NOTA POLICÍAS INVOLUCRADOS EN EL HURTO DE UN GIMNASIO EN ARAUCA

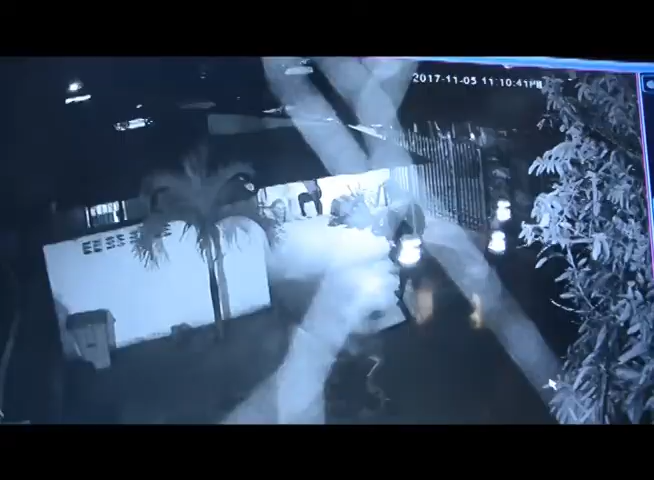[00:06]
Un video de las cámaras de seguridad registran el ingreso de ocho hombres vistiendo
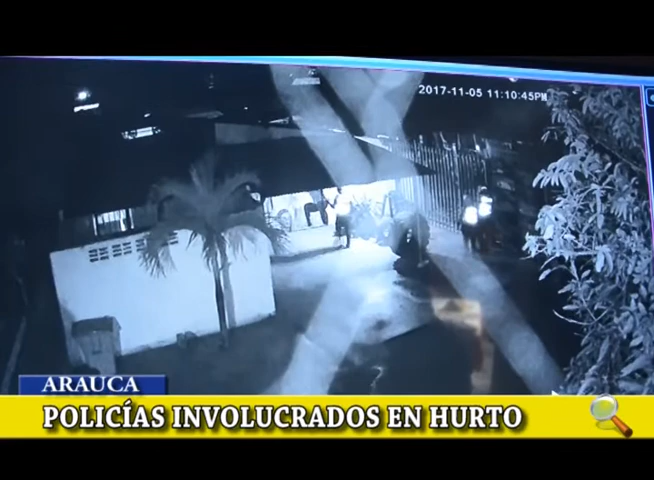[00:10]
prendas de la Policía Nacional a un gimnasio del municipio de Arauca, cuya puerta estaba aún entreabierta.
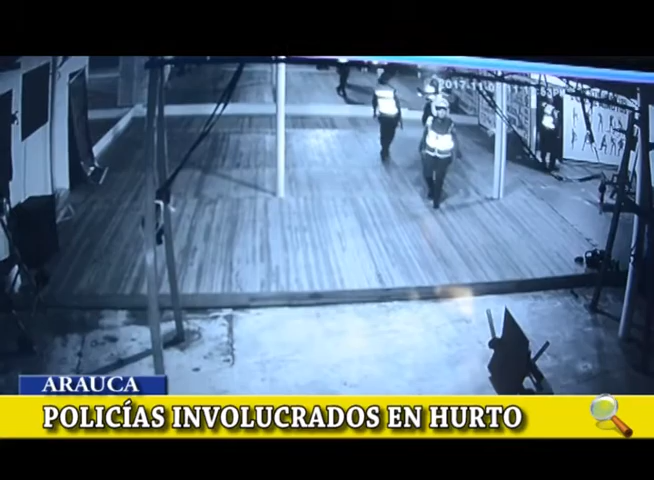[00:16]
Su propietaria denuncia el hecho. El domingo por la noche, exactamente a las once de la noche,
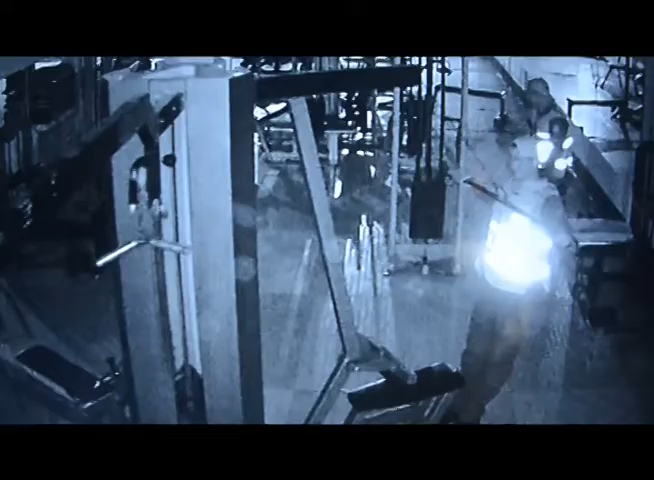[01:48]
Los policías hicieron uso de los equipos y tomaron algunas bebidas de la nevera.
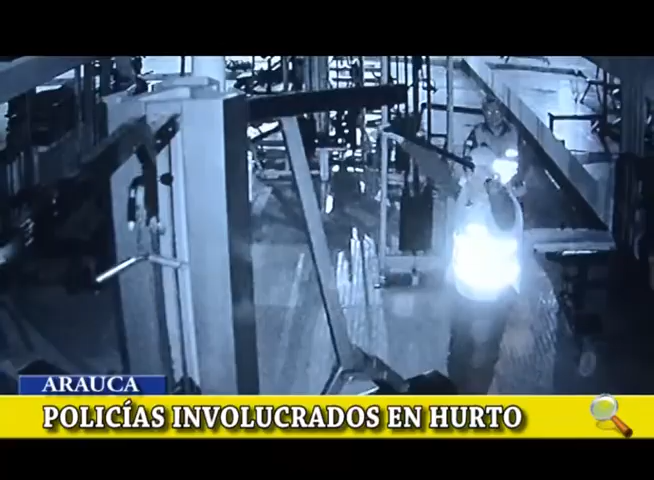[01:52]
Sí, ellos hicieron uso de los equipos, se ejercitaron, se hidrataron y pues también les fue bien porque tomaron el dinero.